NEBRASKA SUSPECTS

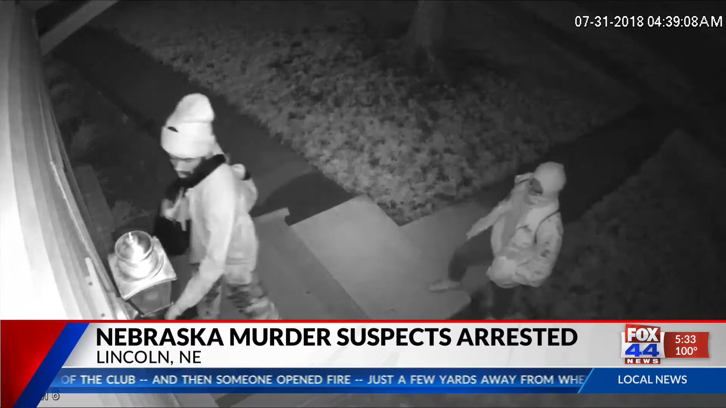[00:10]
Police say surveillance video shows 25-year-old Tawine Patterson, 26-year-old Damon Williams and a third person forcing their way into the home on July 31st. Williams is reportedly from Killeen. That third suspect was arrested in Nebraska. Now police in Lincoln say all three face charges for the woman's death.